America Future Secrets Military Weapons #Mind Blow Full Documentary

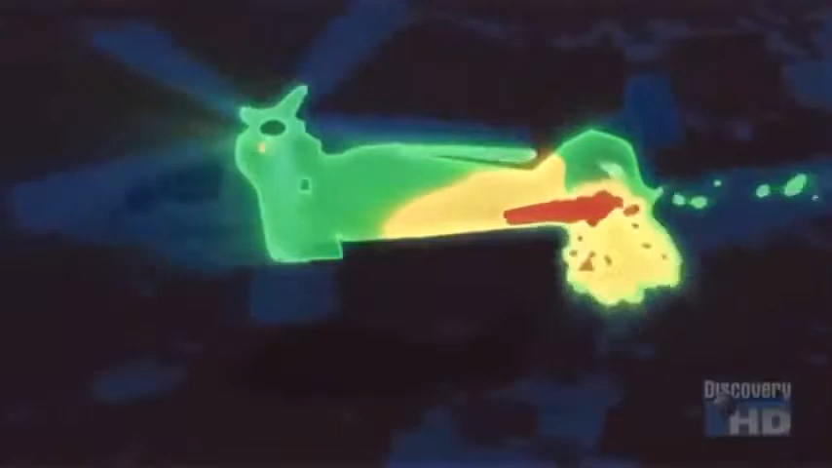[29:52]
that there's no longer a heat plume for that missile to home in on To defeat radar,
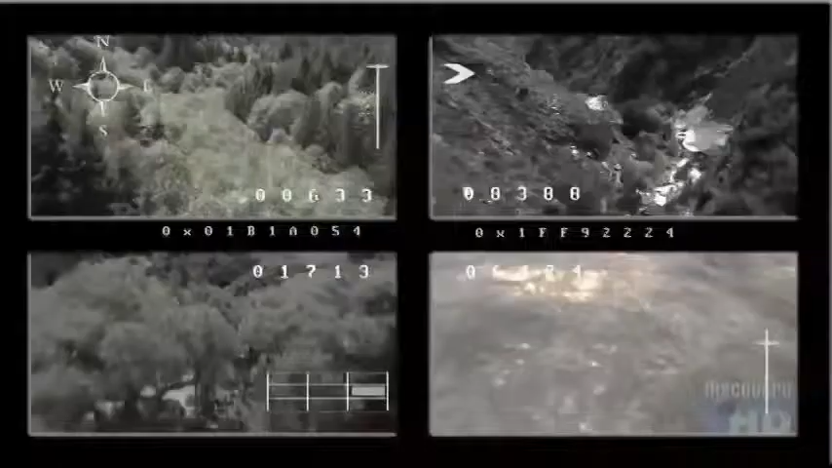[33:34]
but each of which is communicating with each other Send that imagery back to the operators who could either use these as surveillance probes Or, in fact,